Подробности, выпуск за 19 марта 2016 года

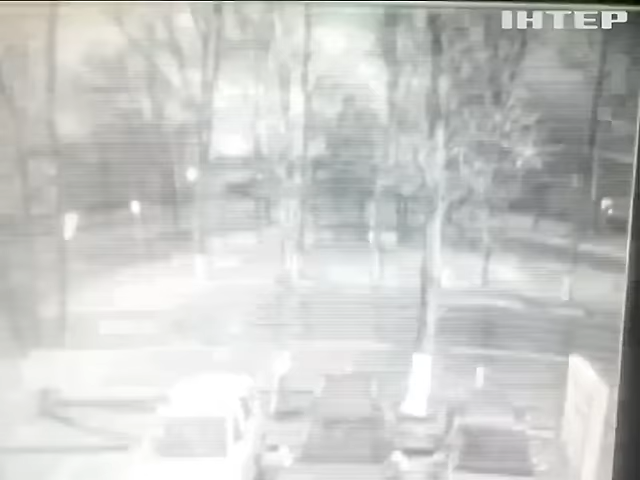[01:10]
Стремительное падение и взрыв зафиксировала камера видеонаблюдения. Посадить самолет пилоты пытались дважды.